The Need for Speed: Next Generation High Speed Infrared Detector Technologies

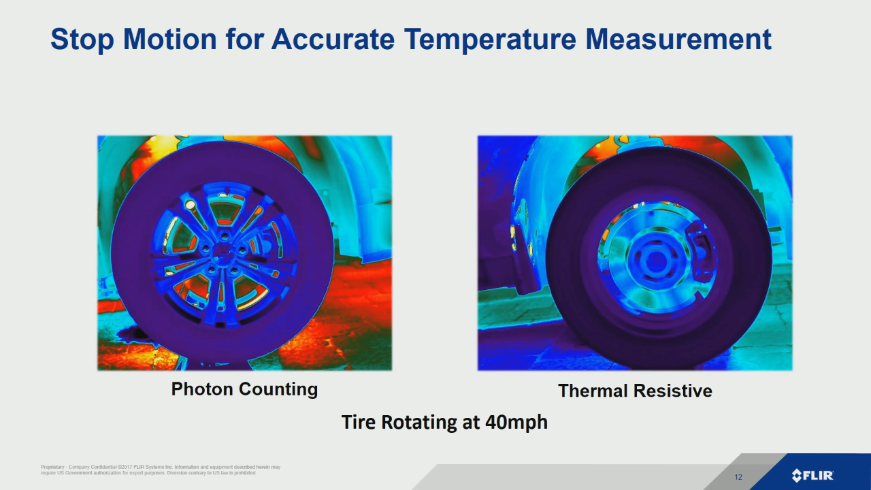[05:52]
Now we can get accurate temperature measurement. But if we look at the image on the right, it's a thermal resistive element, so the micro-ballometer, we get smearing. So getting accurate temperature measurement on this is just not going to happen in that instance. So this is a real-world example, to give you an idea. So we've learned that it's essential to do stop motion and fast frame rates. You need a photon-counting camera. Let's talk a little bit more about frame rates.
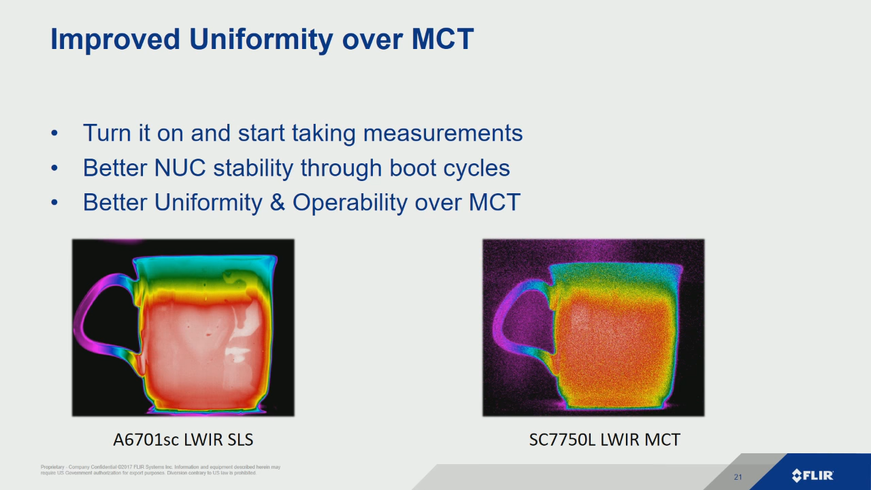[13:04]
So another advantage of long-wave SLS, especially for high-speed thermal, is that it's more uniform on boot-ups. You just turn it on, cool it down, and you're taking measurements. Especially helpful if you're out in the field and it's not really convenient to do a bunch of non-uniformity correction updates. So these are just some of the improvements with long-wave SLS as it pertains to other detector technologies and also for high-speed thermal applications.
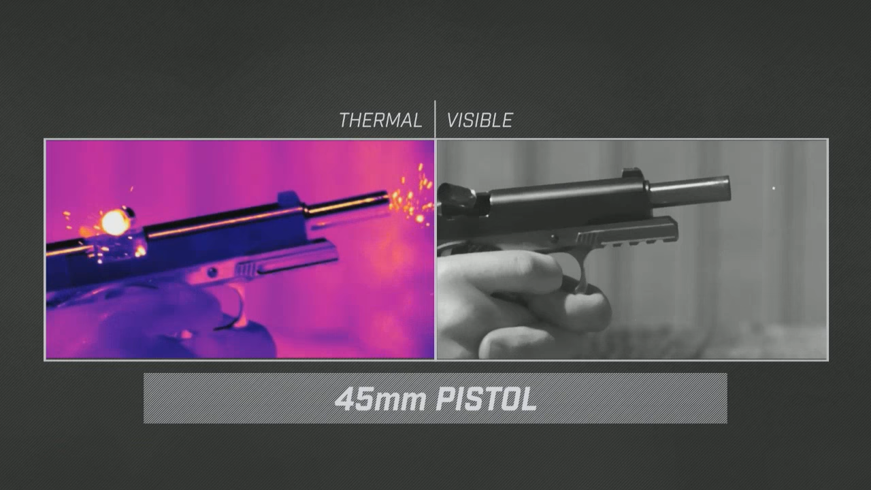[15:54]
exactly the same time and run at the same frame rate. This is going to let us get the same data set in both thermal and visible.